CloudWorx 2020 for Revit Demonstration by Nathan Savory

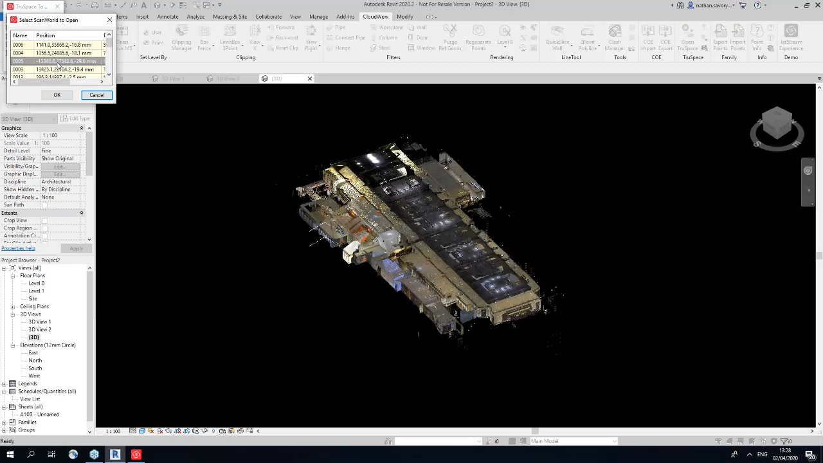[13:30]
So if I just jump back to here and go back to five, you can see how you can quickly navigate the point cloud very easily.
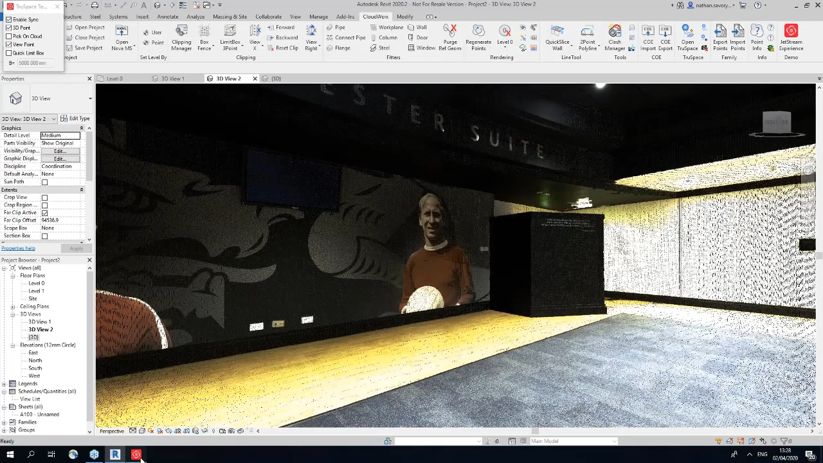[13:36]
So if I jump back to the scan position I was in
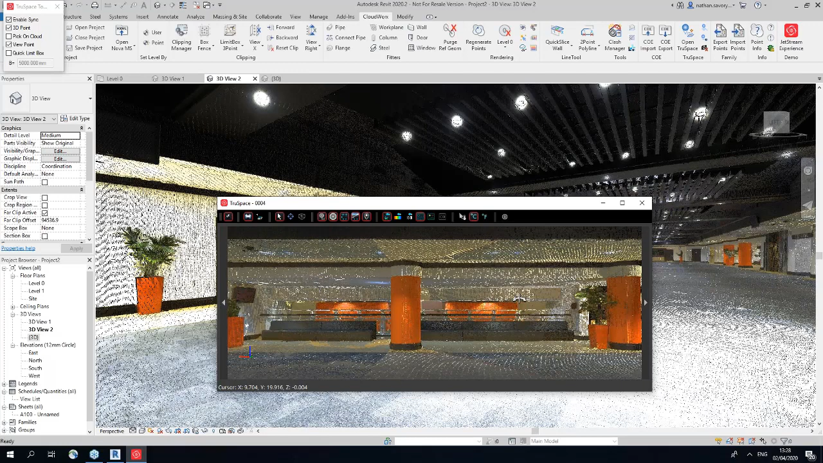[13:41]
and take a look at these columns this time and they look to me to be very in sizes so I can't be, it's not going to be as standard as last time.
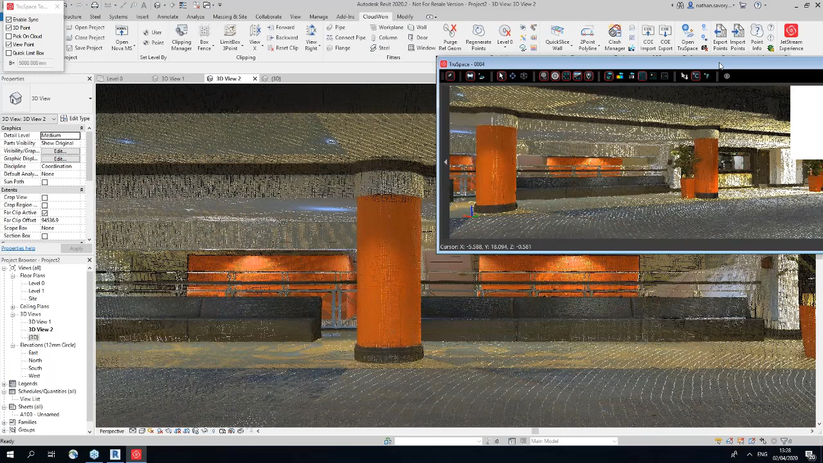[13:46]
So if I jump back to the column tool, round column
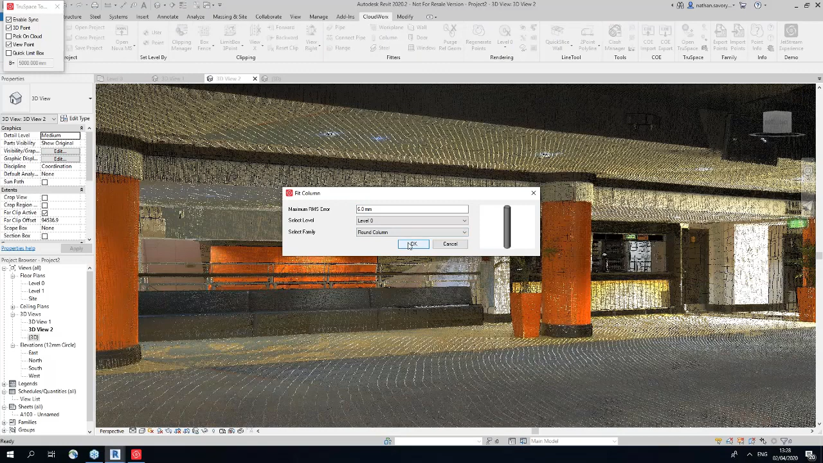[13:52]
and click here so create a new type. It looks to me to be a 910 column. Click this column. This one looks to be to be a 825 column so you've got to be careful. Check this box. Not all the columns are going to be the same size.
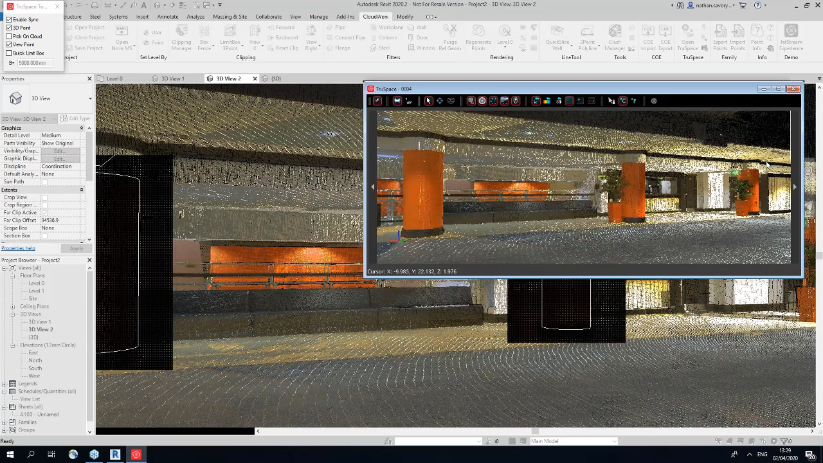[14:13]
And then again on this column here and as we predicted there are standard columns sometimes so I can use this 825 because it's the nearest number to the 826.3 like so.
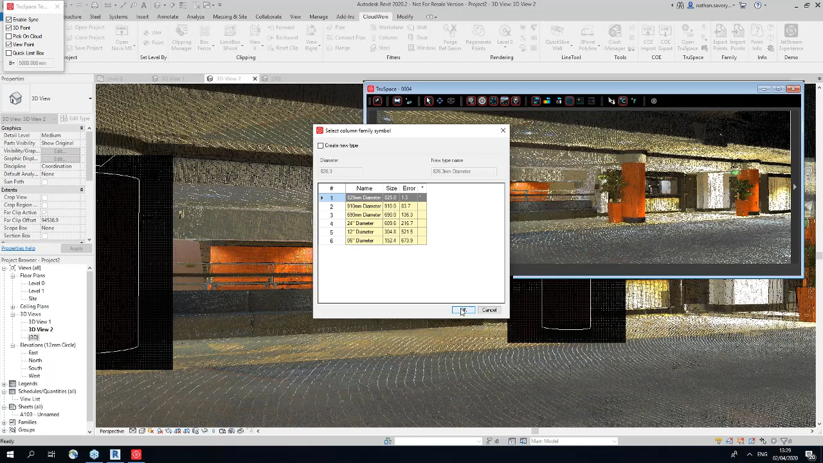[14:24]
Again one just to show you two three.
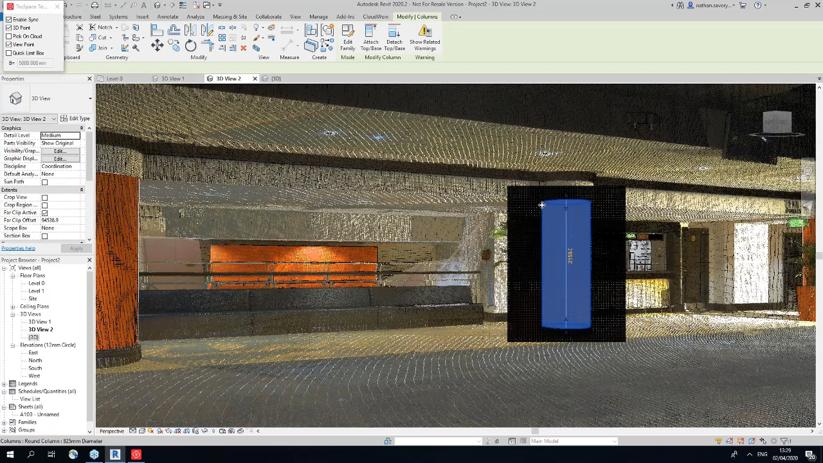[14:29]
Now I'm going to navigate down the centre of this
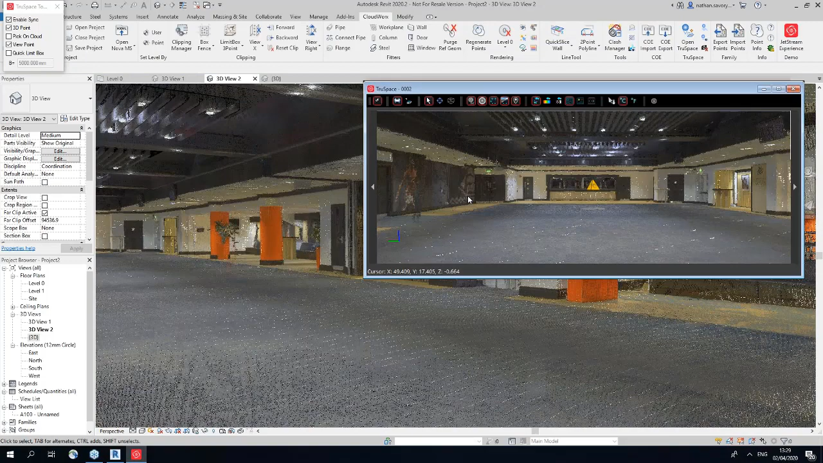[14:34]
building like so and finish off the two last columns. If I was using the traditional means of point clouds and modelling I'd probably still be on the first column in all honesty. So if I hit column brown column
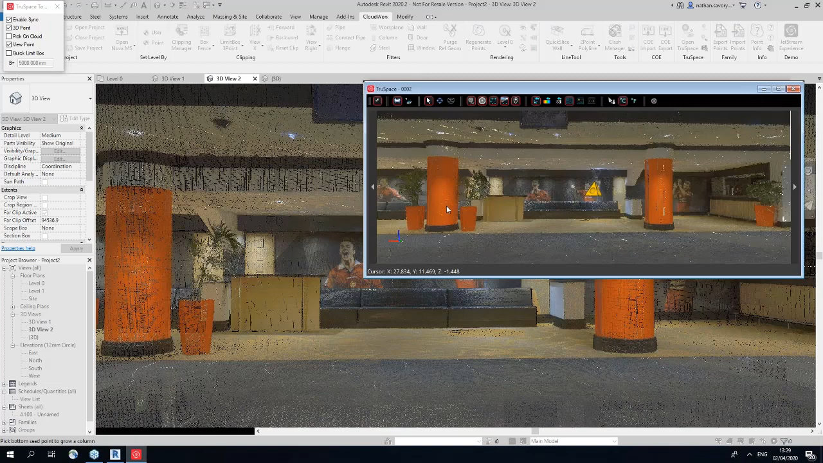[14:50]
select this column on the left 817 we'll go with an 820 go with the one on the right looks to me to be standardised again and I'm happy with that.
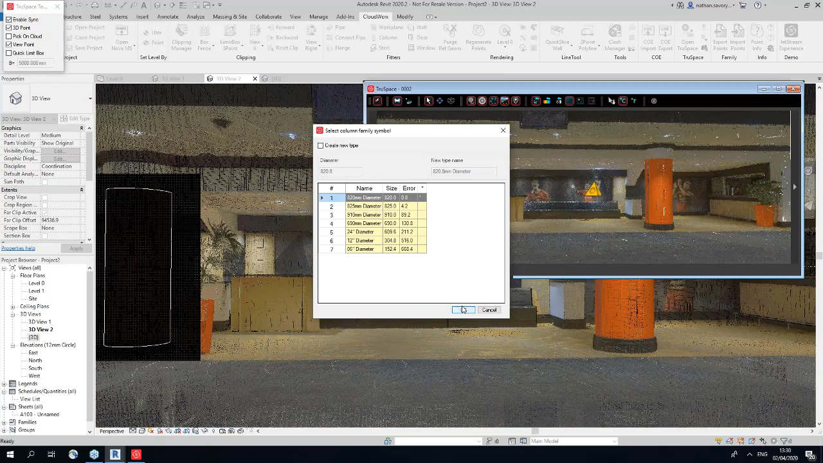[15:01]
So now we need to check that all of our point columns have come in correctly.
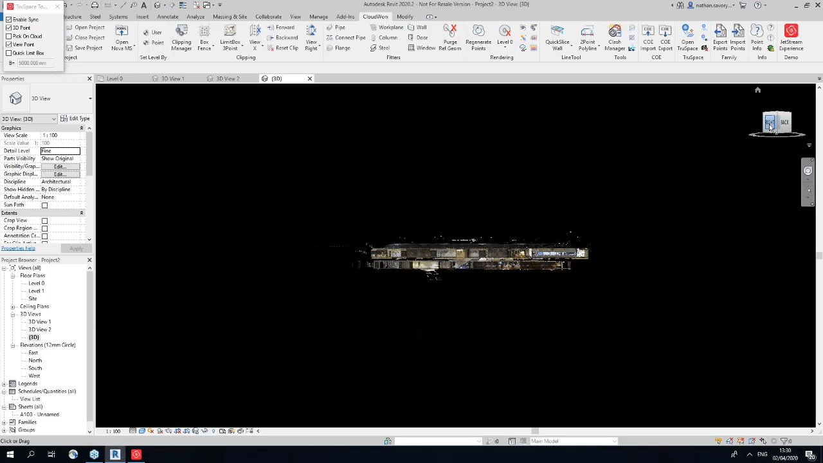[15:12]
So if I go to this right view here back view I'm going to take a slice across the whole building
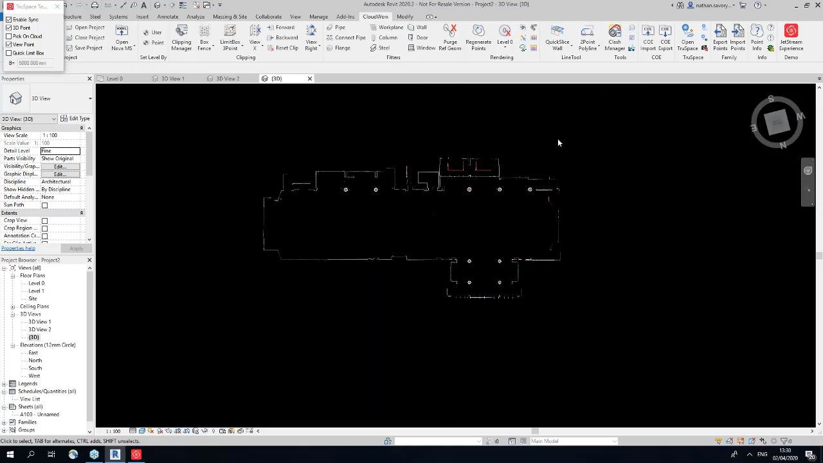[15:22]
like so I'm going to render it to the intensity view these are all the tools I've taught you about in the previous demonstration I'm I'm going to change my clip to be roughly 600
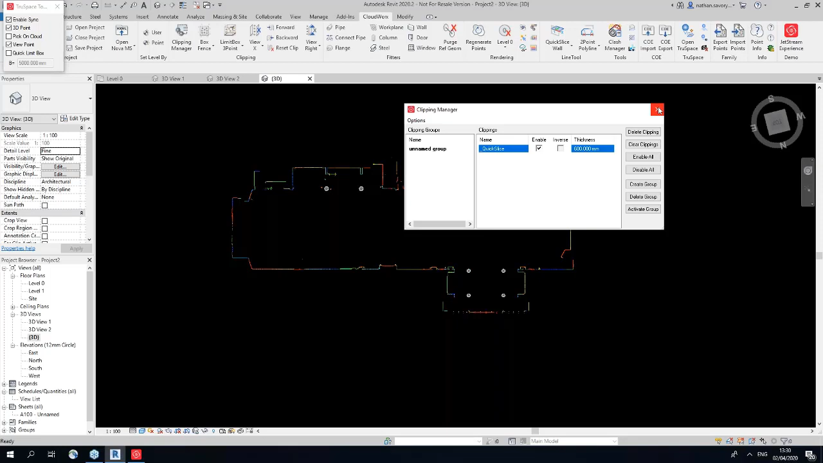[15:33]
mil and then I'm going to use my 3D navigation and there you can see very nicely the point cloud aligned with the columns yeah this is almost like a true
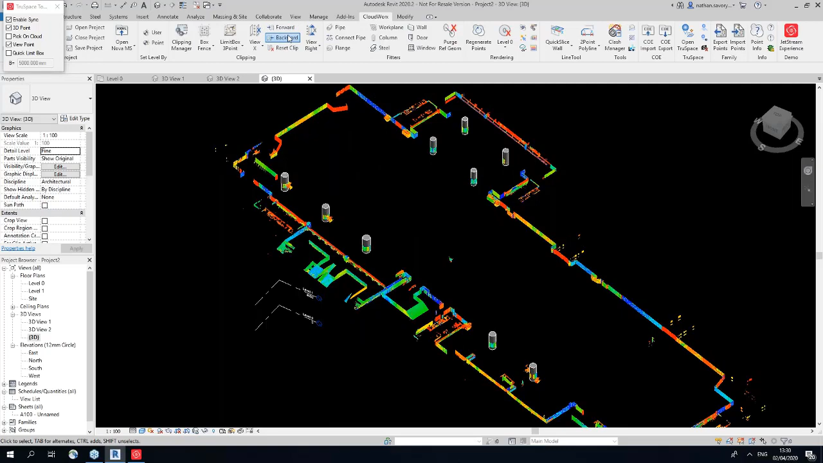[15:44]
slicer it's just a sanity check and if I jump back into 3D view 2 you could even look at it quite close up
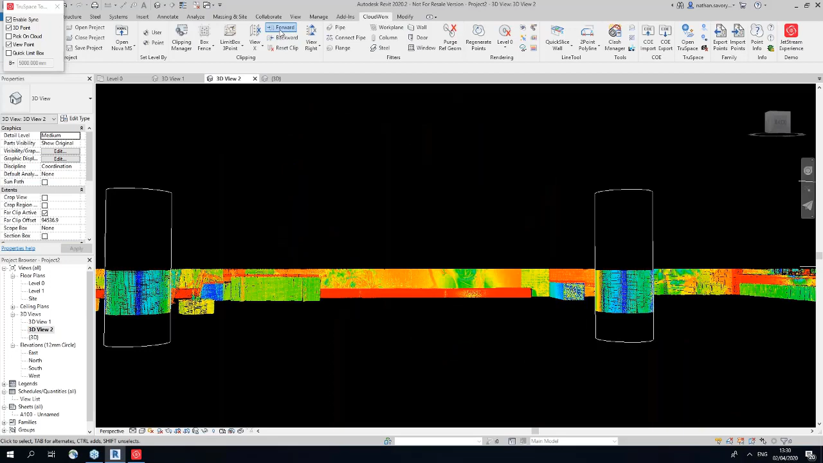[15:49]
that's the end of the column demonstration but I